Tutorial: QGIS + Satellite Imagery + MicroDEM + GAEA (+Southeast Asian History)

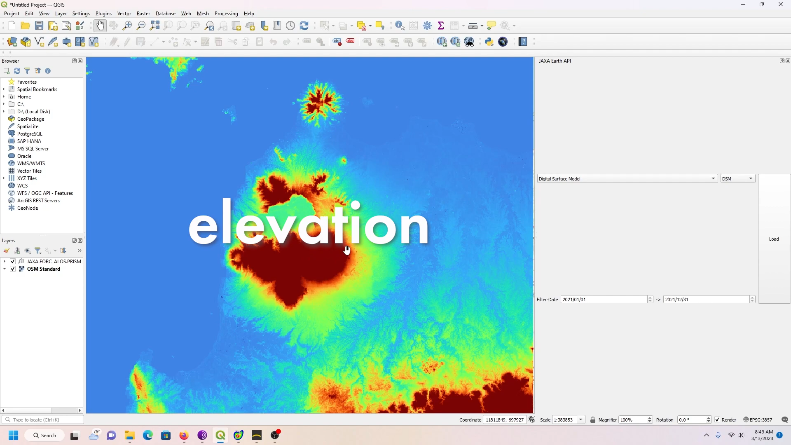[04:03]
But I'm going to go forward with things anyways. So what I'm going to do is this is the actual image right here. I'm going to right click on it.
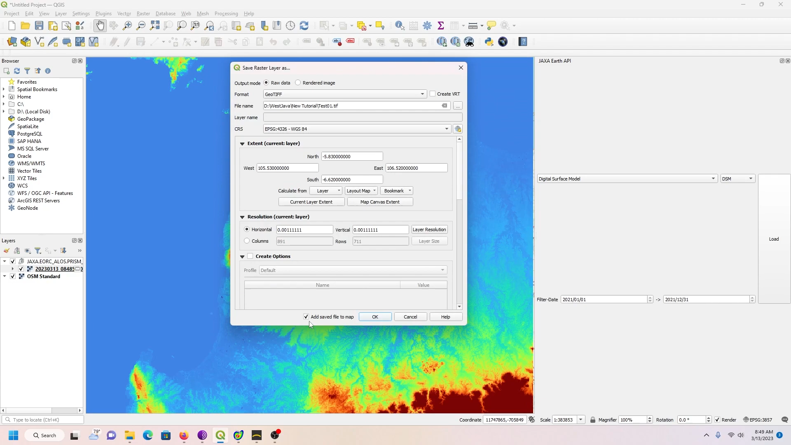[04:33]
Then we have to save it. I'm going to put it here. We're going to call this test01. Save. Don't need to add save file to map because that'll place it over here. I don't need that. I just need the exported version. And I go, okay. Okay,
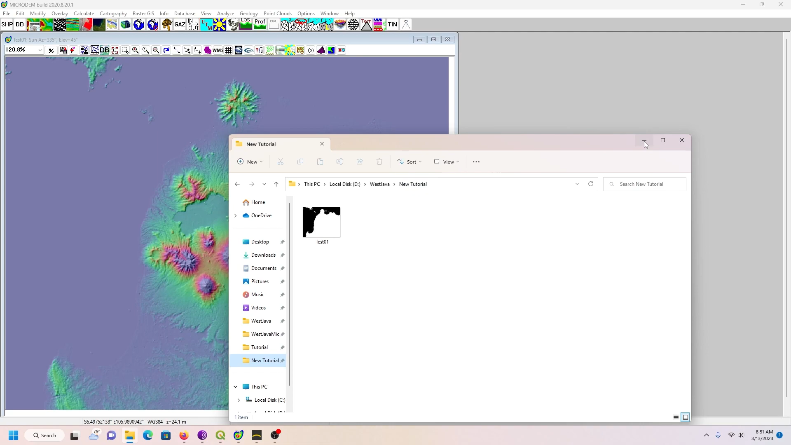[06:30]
I'm going to be risky or dangerous here and just go for that. Okay. But, yeah, in the future, if you make a folder, don't put spaces in it. This program will like that better. So here is my map. And one of the things I'm going to need to figure out is what the actual elevation is, the highest and lowest points. And down here in the left, it shows this, the bottom left. If I scroll over things, 1761.
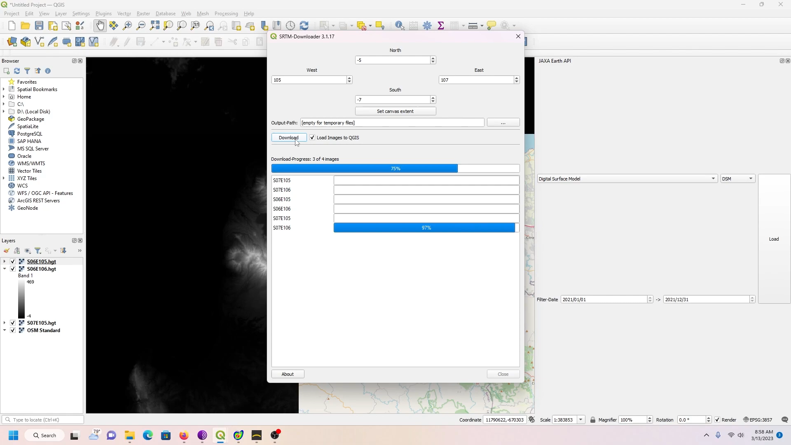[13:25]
Okay, download, compete, close. So now I have satellite imagery again.
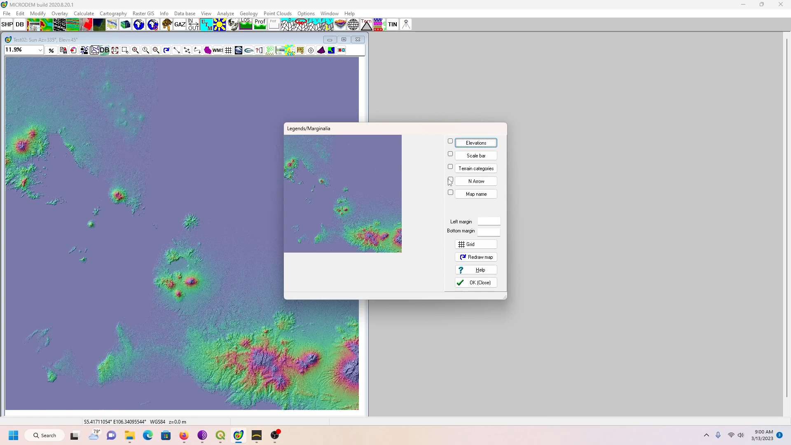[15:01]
And I had to right-click here, click on legends, marginalia, and deselect elevation and scale bar. That's what it was. And so if those things are showing up, deselect them because when you export, those will be included if they're visible there. Okay. In any case, I need to get back my 50 by 50 kilometer image here as when that thing brought in the four tiles, it brought in imagery from beyond this, my area of focus. So I'm going to do this again. This one always takes a little bit longer. Let me go.
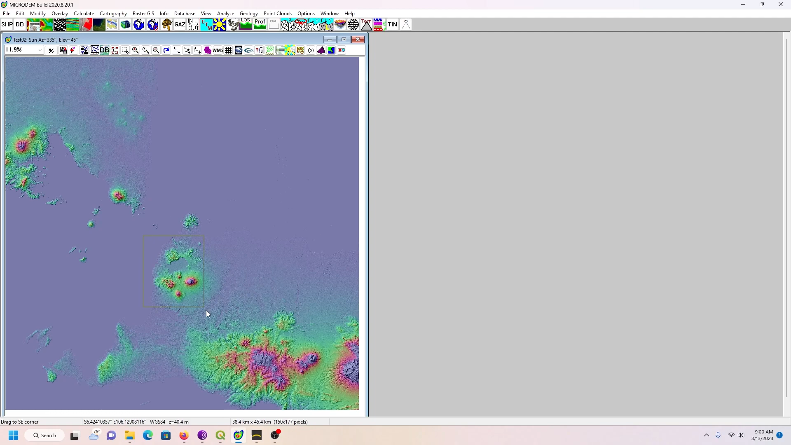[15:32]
Okay. That one took me a long time for some reason. Also, with this program, if you mess up, there's no undo. You have to simply close it and reload it again. Okay. But here we have our image. And let's see what I need to do now.
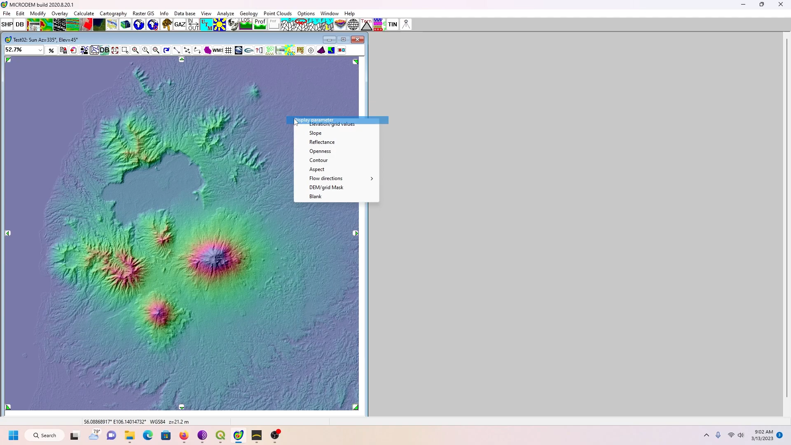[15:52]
Again, right-click, display parameter, elevation value grid, Z range. Wow. This one's way different.